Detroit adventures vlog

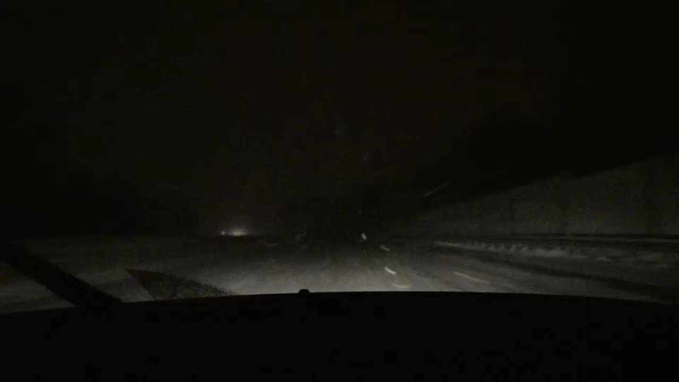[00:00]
we're doing 50, and we can't see the lanes or anything.